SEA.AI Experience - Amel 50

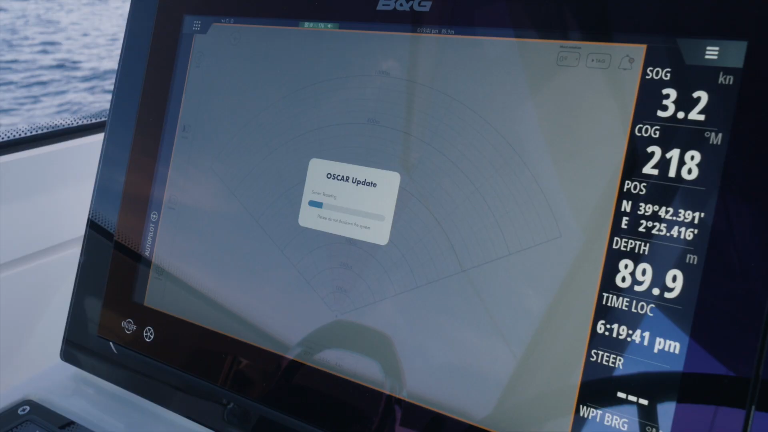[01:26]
And whenever new obstacles come into the place gets more data and will be more accurate in the future.
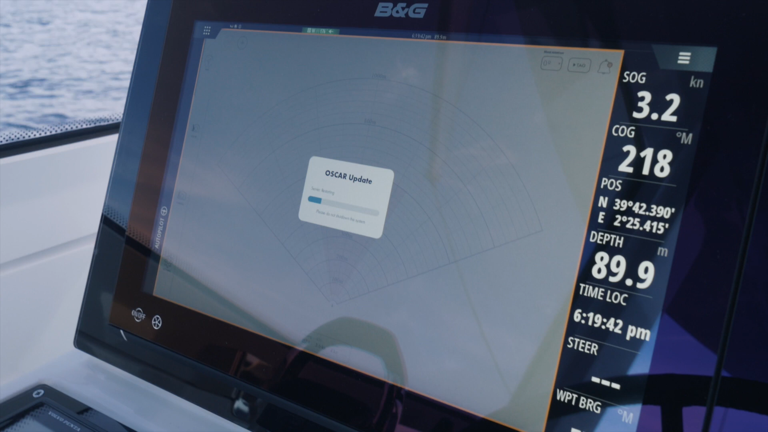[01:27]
The OSCAR system observes the horizon and gets also very small things like a very small fisher boat which you may not get on the radar when it's quite wavy for example.